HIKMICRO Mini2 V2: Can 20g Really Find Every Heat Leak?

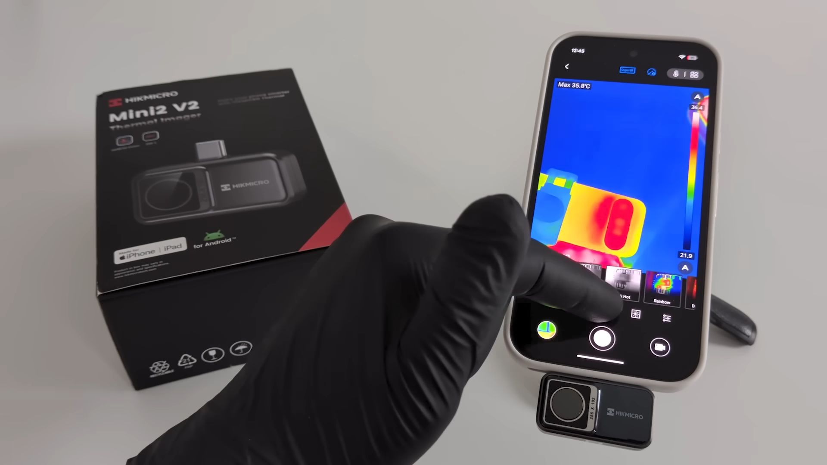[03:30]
A key feature is the view modes. You can switch between thermal, visual, and fusion. Next, I have palettes. You have many different palettes you can choose from to highlight exactly what you want to see.
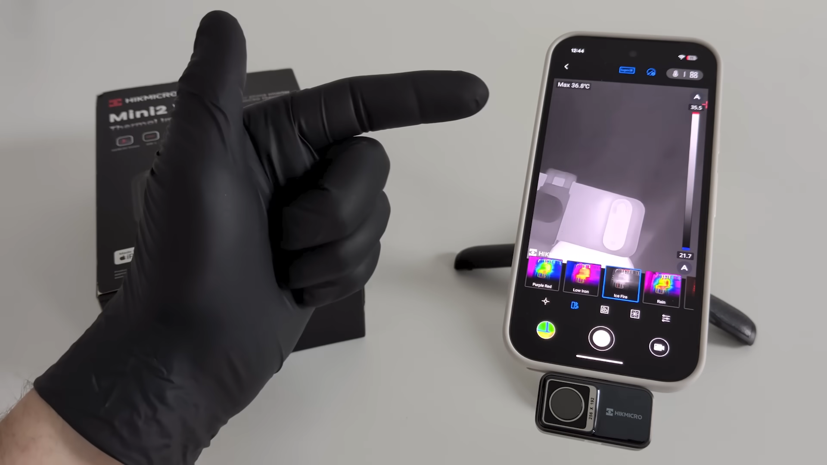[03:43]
The ice palette, for example, really highlights hot spots. In the perimeter settings, you can fine-tune the accuracy by adjusting emissivity and distance.
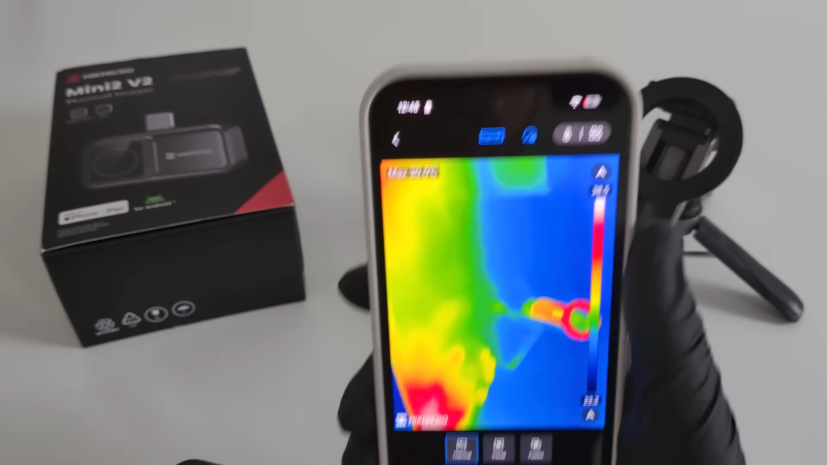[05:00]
the ability to detect temperature differences as small as 0.04 degrees Celsius. This isn't a toy. It's a professional detector that plugs into your phone.
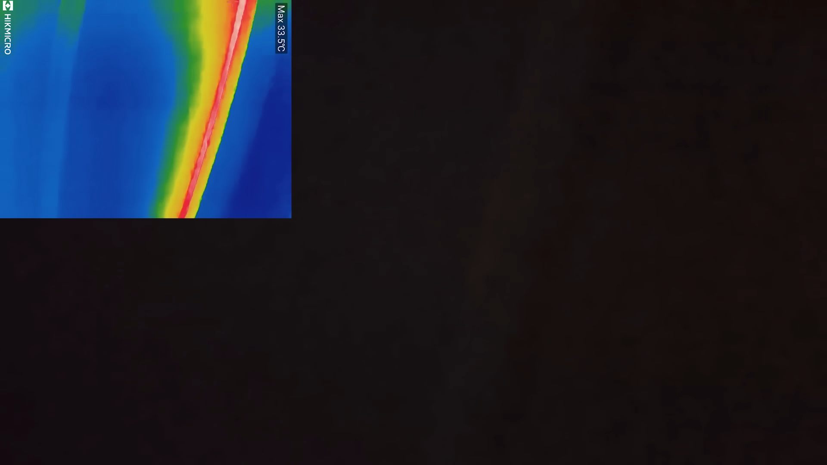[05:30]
On screen: max 33.5°C
this camera helps you locate problems precisely, like finding a broken underfloor heating cable without ripping up your entire kitchen.